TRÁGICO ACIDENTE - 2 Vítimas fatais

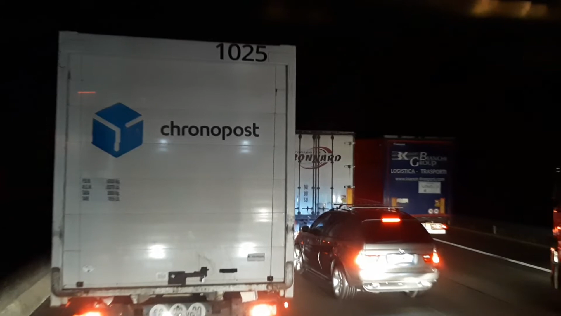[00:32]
Tô aqui na faixa esquerda. Esse colega que tá aí na frente é um colega da empresa também, o Lindione. Grande abraço, Lindione, tamo junto. E galera, acidente grave aí na pista aí. A gente conseguiu sair.
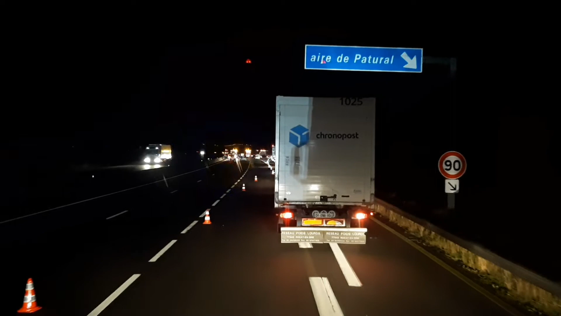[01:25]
Mas a gente está sendo levado aqui para um desvio, Positivo. Não dá para entender ainda daqui o que se passou. Mas consigo ver uma viatura aqui parada, bem no centro da estrada. Lá na frente eu não consigo ver. Vocês conseguem ver aí, ó?
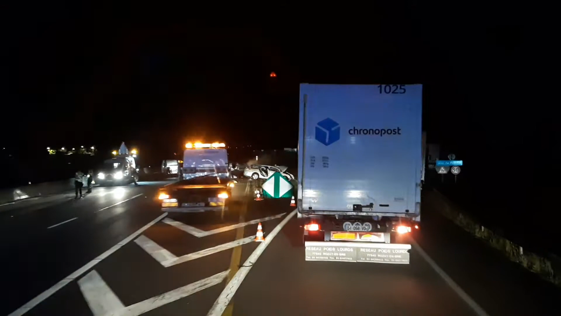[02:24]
Olha onde esse carro parou. Olha aí. Teve vítimas, pelo jeito teve vítimas. Olha aí o carro. Meu irmão do céu.
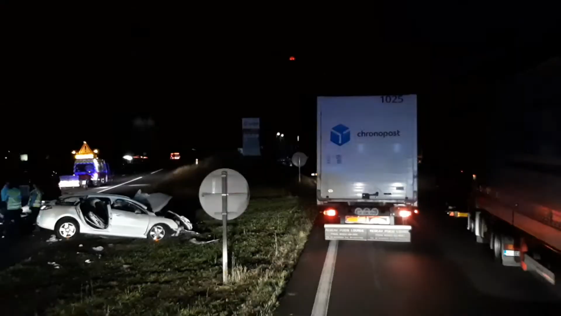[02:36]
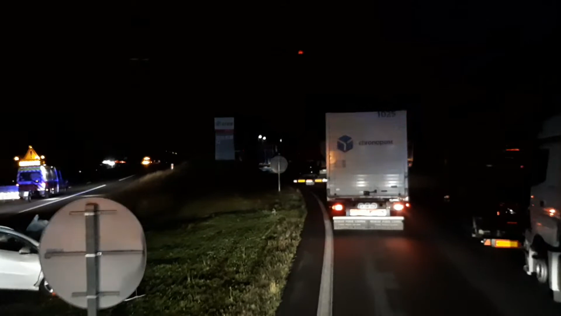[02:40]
Meu irmão do céu. Feio, feio, feio, feio. Jesus. Oh, meu Deus do céu. Corpo no chão, mano. Fogo. Assado, viu, mano? Oh, Jesus.
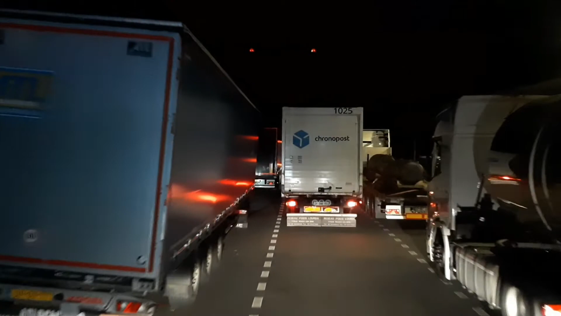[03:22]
Morte. A gente tá passando aqui por uma área dos caminhões, uma área, um parque.